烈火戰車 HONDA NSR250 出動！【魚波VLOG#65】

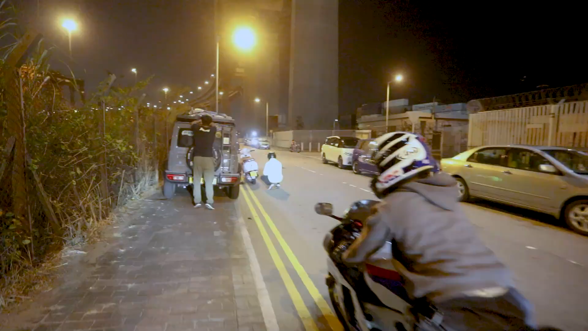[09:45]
我哋有架安全车已经着好咗反光衣喺前面等紧啦，所有选手就准备啦。
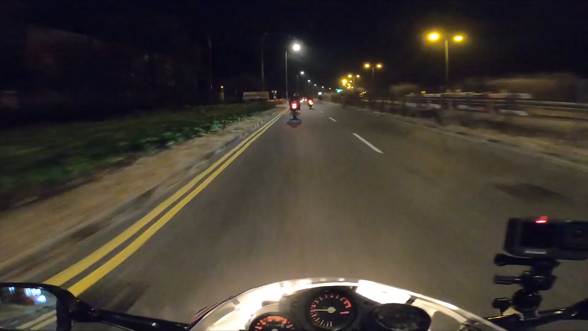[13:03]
对唔住，我旁述唔到啦，因为我唔知道自己喺边。隔篱呢度系北大屿山公路，好似系。
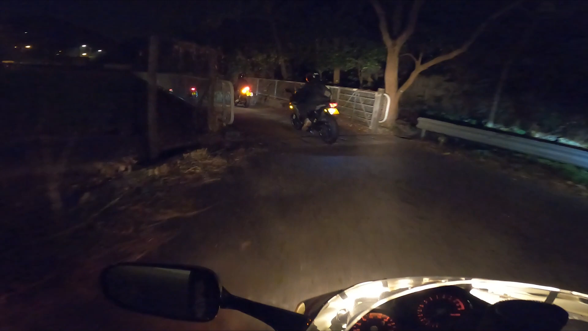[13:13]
哇！边度嚟噶呢度 ？So sad。熄嗰盏头灯佢先。
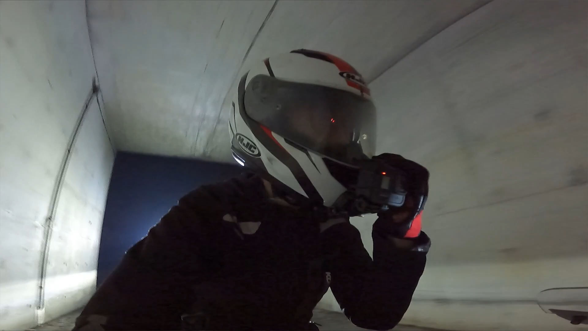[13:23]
太好啦！哇，后面 Jimmy 盏灯好光啊！
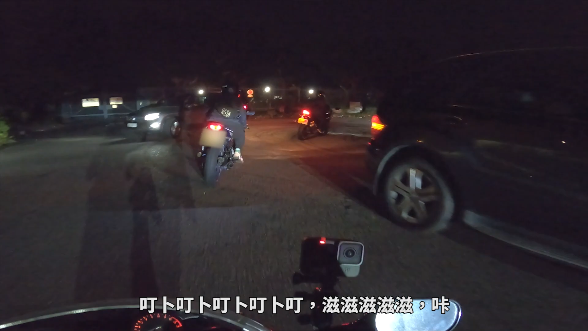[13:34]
死了，我真的未嚟过呢度，黑掹掹，因路一啲咁样嘅地方嘅咩？
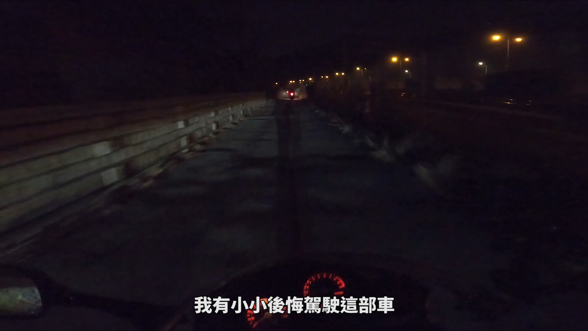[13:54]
我有少少后悔揸呢部车嚟啦，因为呢度好烂啊条路，我哋手好痹啊依家，放松啲先，
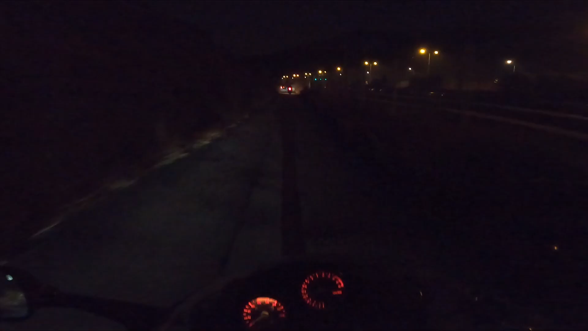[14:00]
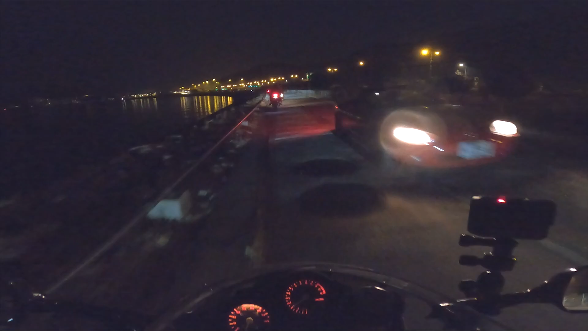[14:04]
好靓啊！哇！原來我左手邊係老博嚟噶，好彩冇拉嗨埋去啫。
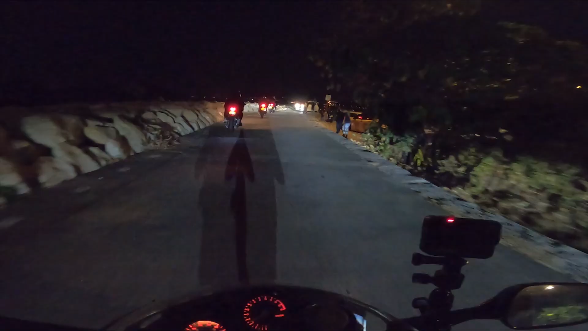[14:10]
到啦，到啦，到啦！喂，點解唔去呢度下面嘅？
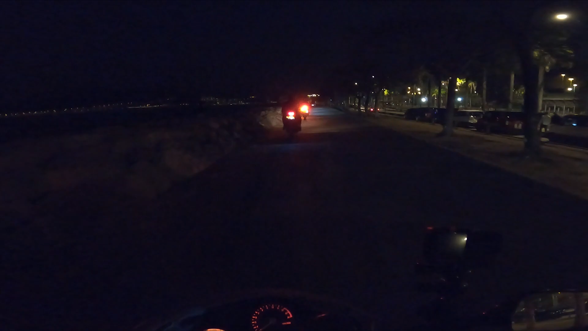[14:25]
好攰啊！我哋到咗啦，呢度係邊度嚟噶？